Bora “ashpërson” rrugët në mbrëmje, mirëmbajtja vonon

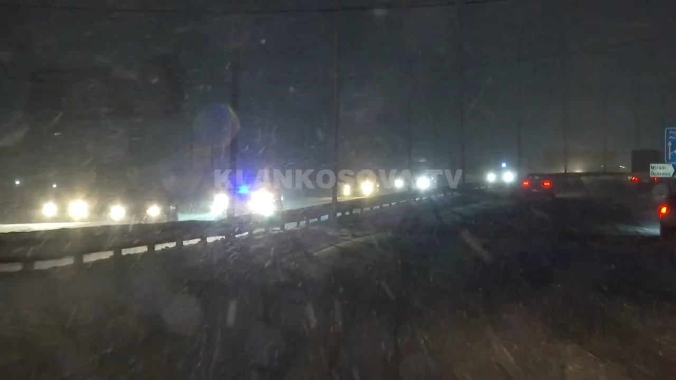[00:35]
Kjo gjendje rrugës i ve shëferet në situatës si kleqme.